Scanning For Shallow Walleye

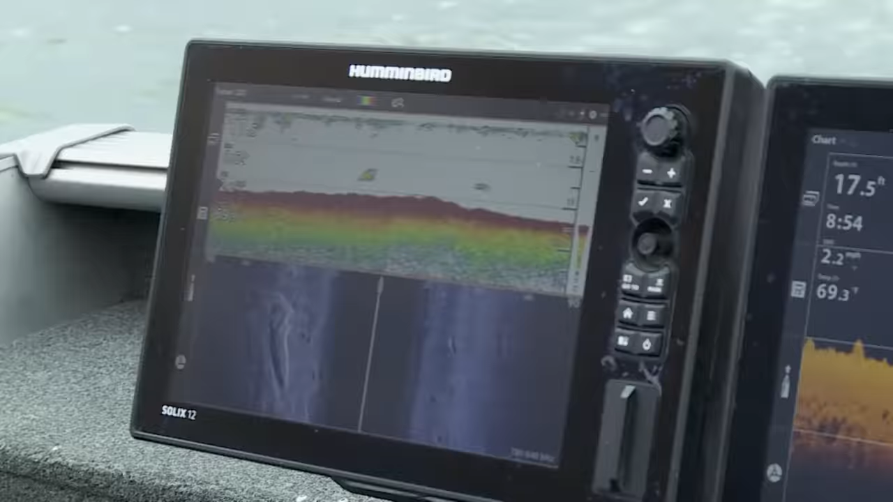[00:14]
On screen: depth 17.5 ft, water 69.3°F, speed 2.2 mph
Most serious walleye anglers are masters of their electronics.
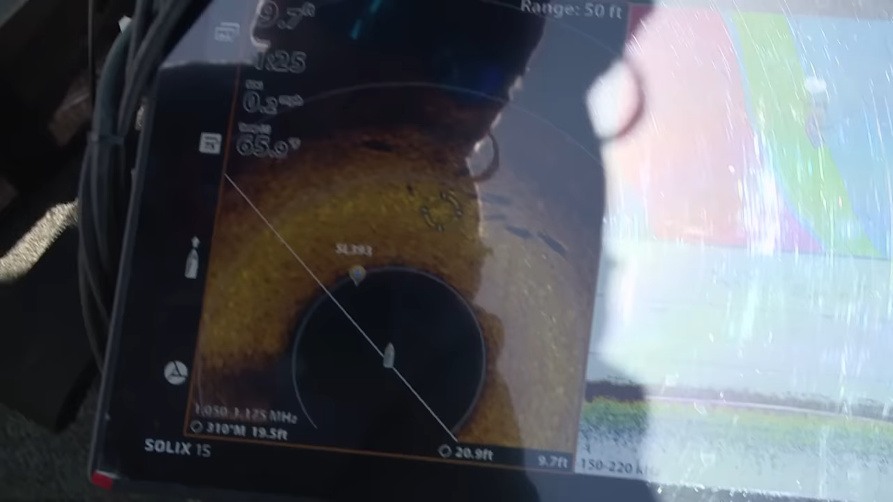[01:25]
Side imagery and 360-degree sonar has become unbelievable tools for hunting these roving packs of walleye.
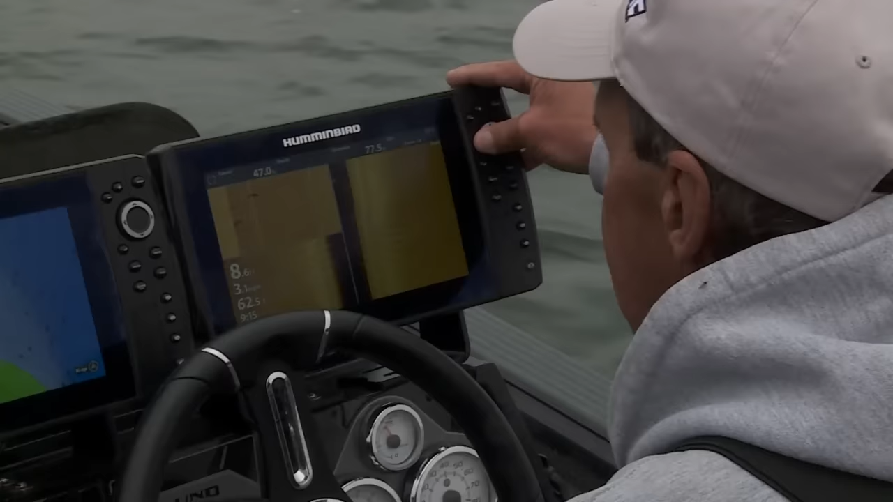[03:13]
See, those are all walleyes. It gives you really the confidence to go fish this shallow.
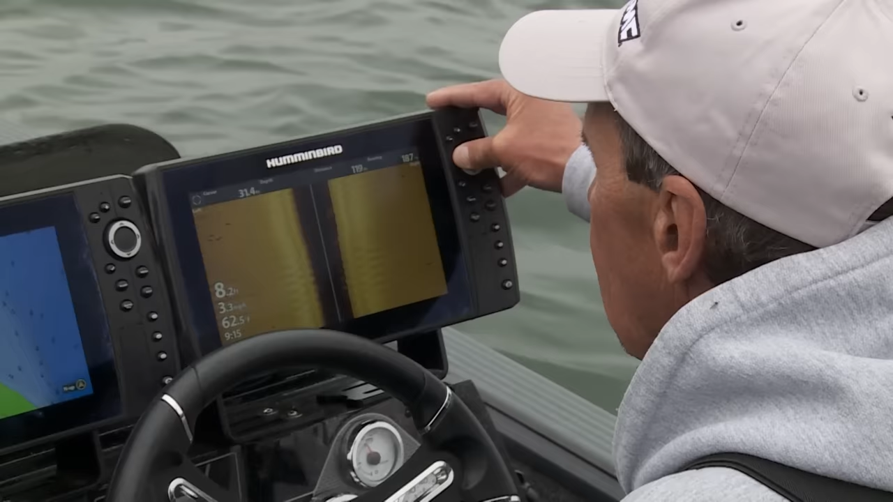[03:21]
How many of them are really there, you know? You can just drive across these flats and really identify.
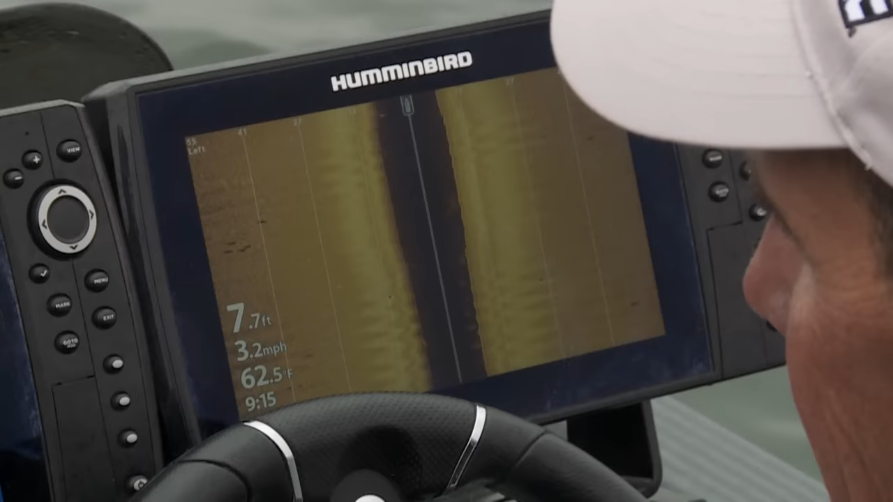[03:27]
On screen: depth 7.7 ft, water 62.5°F, speed 3.2 mph
You can see all the coordinates that we just made one little run through here.
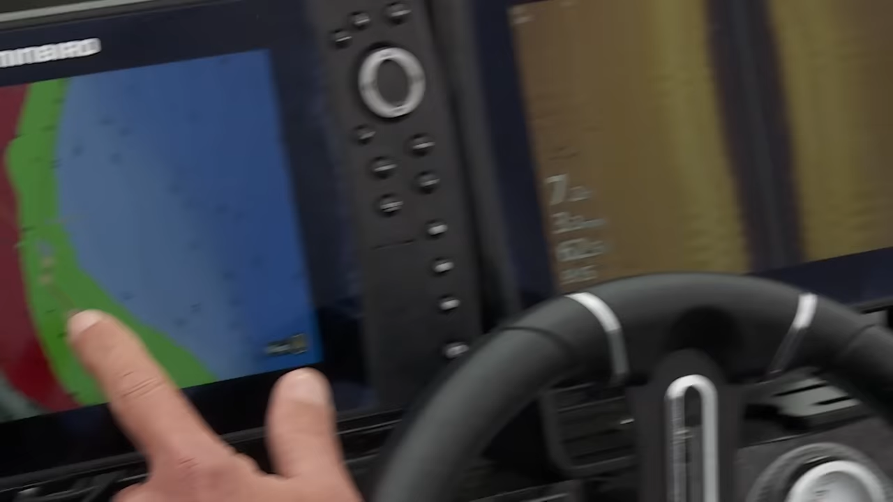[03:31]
And just start IDing.
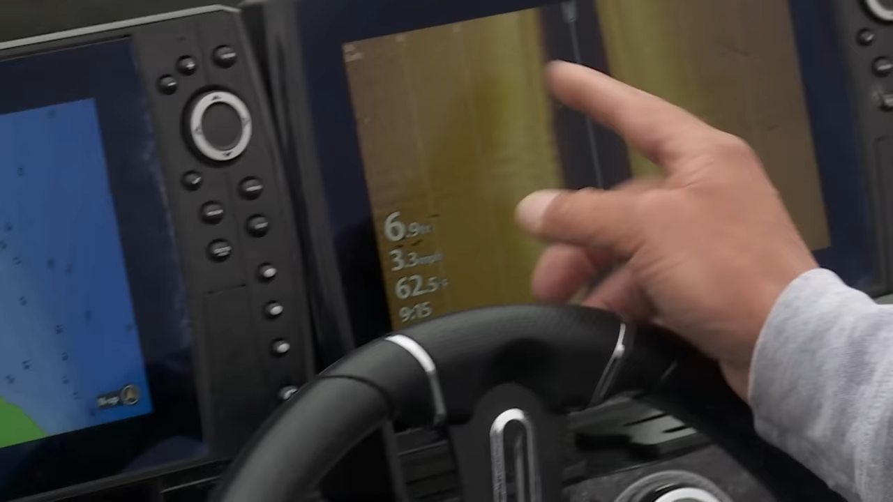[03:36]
I'm looking off 55 feet on both sides of the boat. And we're moving along on the shallow flat and just marking fish.
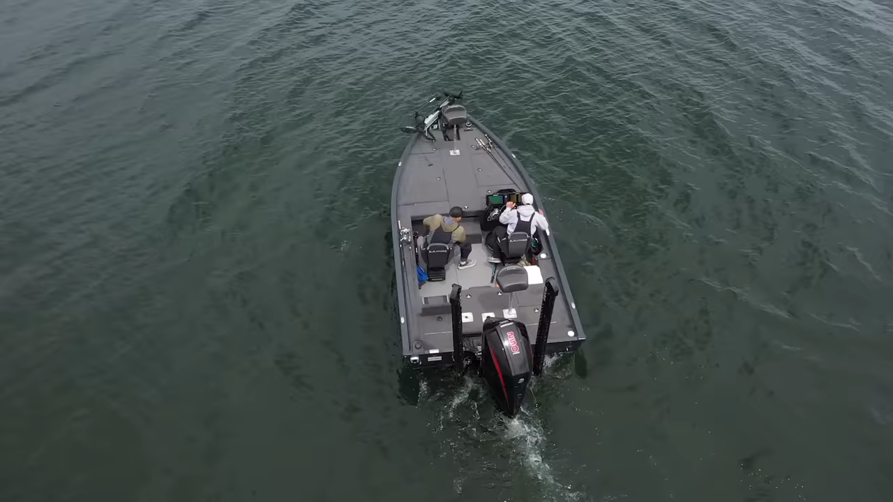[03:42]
Yeah, there's one big one out there.
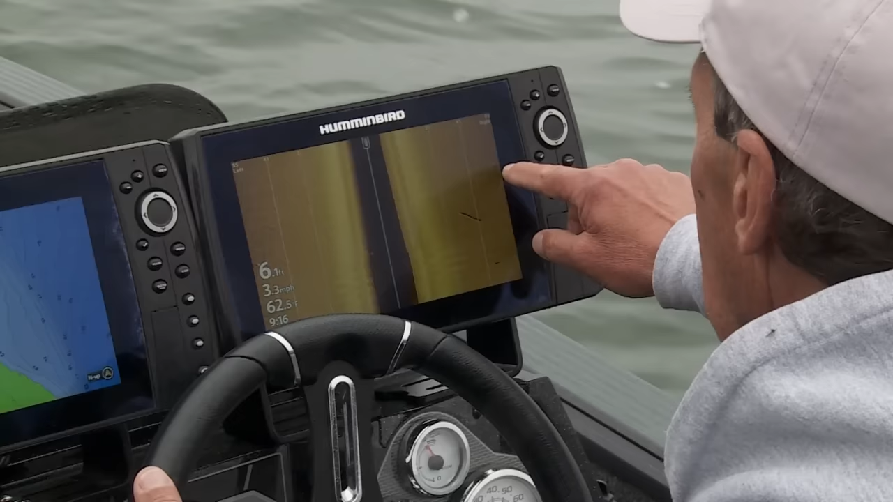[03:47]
On screen: speed 3.3 mph
That could be a muskie or a pike. But what we're looking for are pods of walleyes. You know, most walleye fishermen, what do you consider shallow?
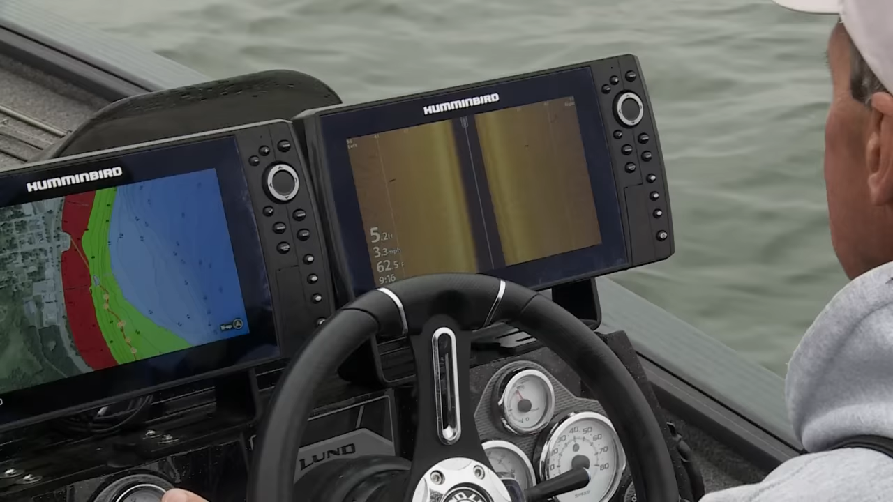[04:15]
There's about three more of them right there. So what we do is
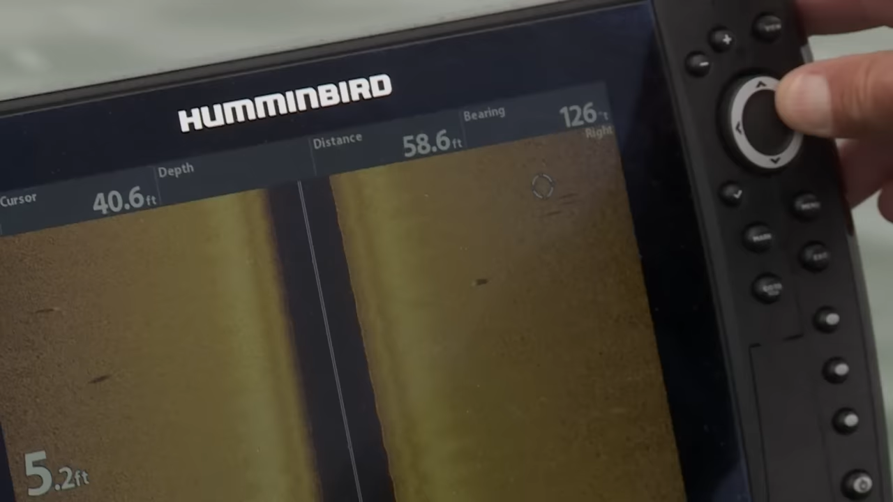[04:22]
we cursor over and we drop a waypoint on that pod of three or four of them.
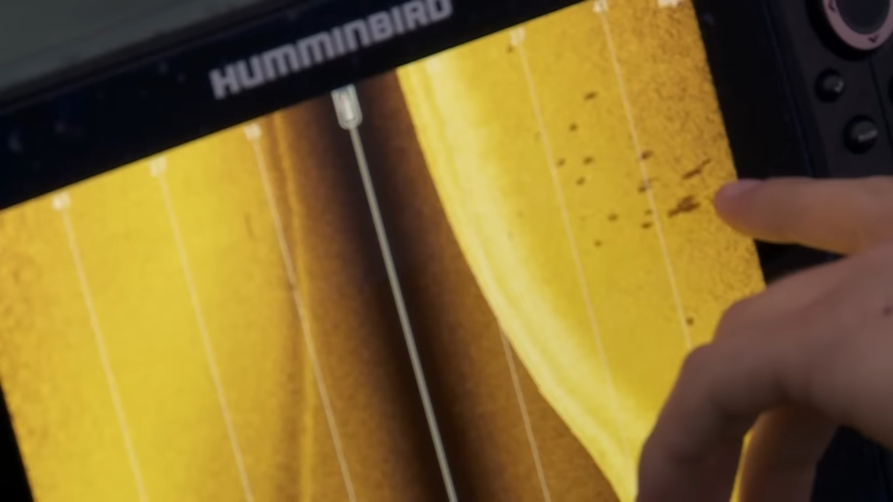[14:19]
Look at that, one, two, three, four, five. Look at all those fish. That's a whole bunch. Yeah.
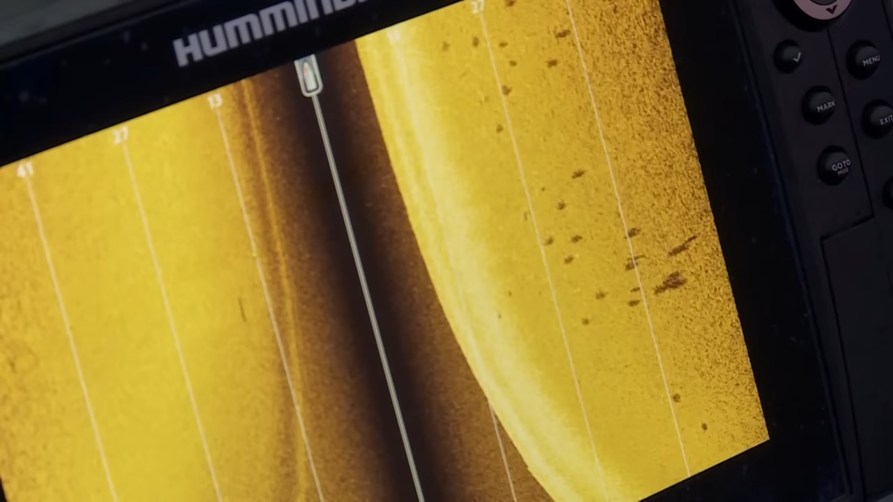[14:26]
All those are walleyes and right here we've got the drop coming up on it. Look at all those fish.